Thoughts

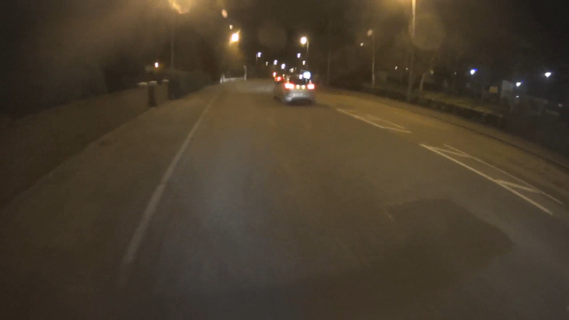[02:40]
You'll just flow and you realise what your commute could be like. There's still traffic around, there's still cars, but they're not on the rush. They are in rush hour, as the name suggests. They're not hassled. They're just flowing, and you're just flowing.
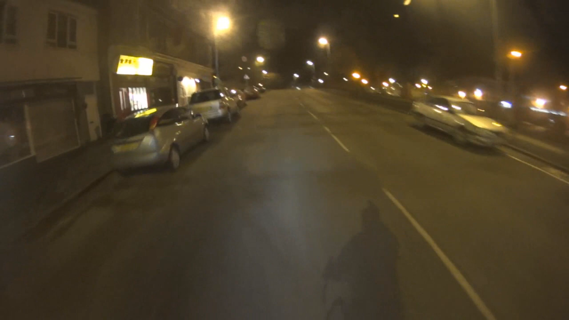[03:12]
And this, has almost a magical feel to it. Oh, that's good. And then they cut it. It has an almost magical feel to it, where you feel like you're just flowing. And right now,